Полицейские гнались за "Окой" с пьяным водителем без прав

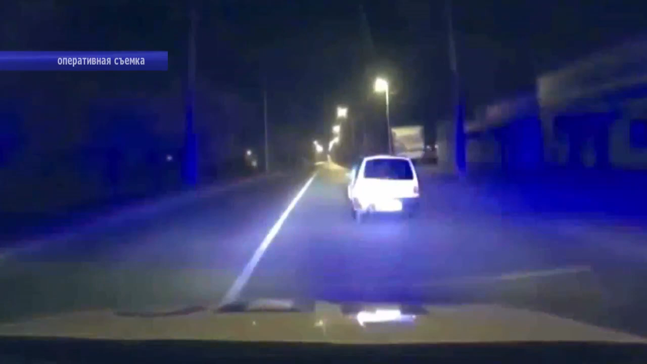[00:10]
именуемая в простонародье бешеная табуретка, на пределе своих скоростных возможностей пыталась скрыться от преследователей. Водитель не подчинился законным требованиям сотрудника об остановке,